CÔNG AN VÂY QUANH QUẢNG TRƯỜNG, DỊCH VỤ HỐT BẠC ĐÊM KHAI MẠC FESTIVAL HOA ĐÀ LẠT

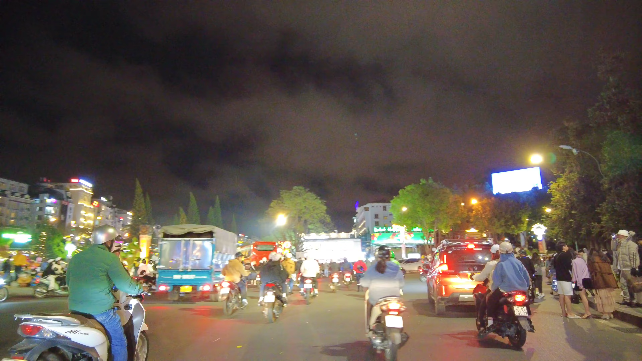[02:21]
Qua đây là bùng binh nước quý vị ha Mình dạo dạo lên khu hòa bình gái Để cập nhật tình hình du khách ha Siêu nở bắn pháo hoa Mình lại chạy xuống Bà con cũng kiên trì chờ đợi Để xem bắn pháo hoa pháo bông
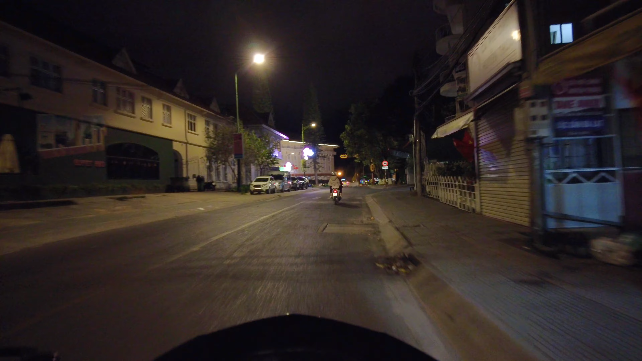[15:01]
Khá là vắng luôn đó ha Ở Đà Lạt này quý vị Đi vào những con đường vắng vắng như thế này Vì chúng ta chạy xe phải hết sức chú ý mà cẩn thận Đi cái phần đường của chúng ta là phải đi sát lê với lại Đừng băng băng ra ngoài Người ta phải nói chạy xe Đà Lạt này người ta chạy xe máy ghê lắm đó quý vị Đây quý vị thấy ông rất là nhiều những cái bạn trẻ đây Chạy những cái chiếc xe
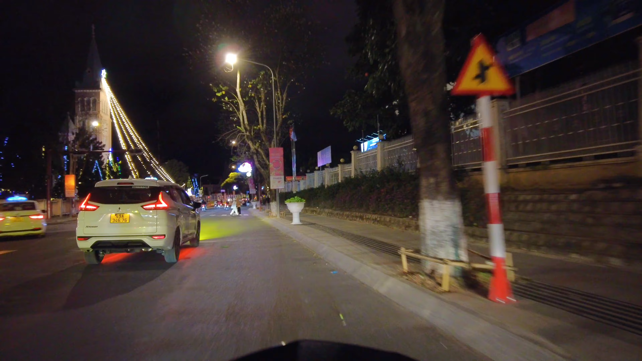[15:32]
Đồ điếc gì đó Mấy bạn chạy ghê lắm Vào cua hoặc là vào những cái chỗ nông người Các bạn lách như là siêu nhân luôn á Làng lách như là siêu nhân luôn á Nên chi chúng ta chạy xe Mướn xe máy mà đi lang thang là quý vị Hết sức cẩn thận ha Tối nay nhà thờ con gà cũng bật đèn lung linh lên luôn Để chào mừng cái lễ festival hoa này luôn quý vị